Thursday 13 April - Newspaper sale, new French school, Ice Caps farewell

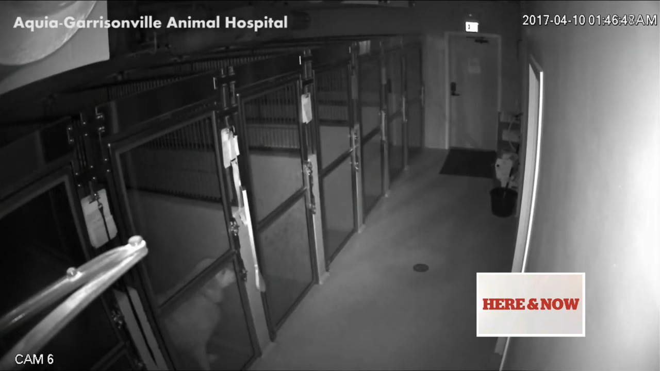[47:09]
There he is. This is 10-year-old dog.
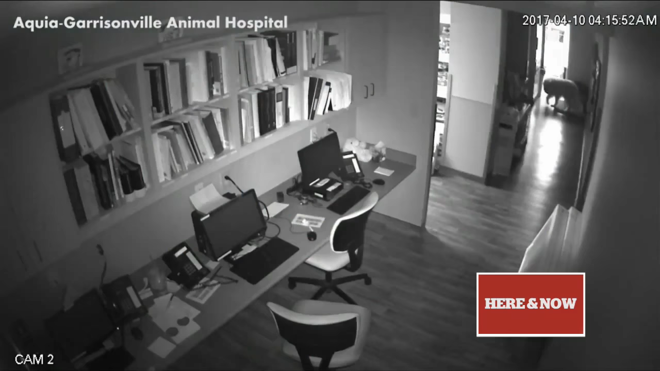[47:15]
This 10-year-old dog proved itself to be quite the escape artist, opening several doors on the way to breaking out of its temporary home while its family was on vacation.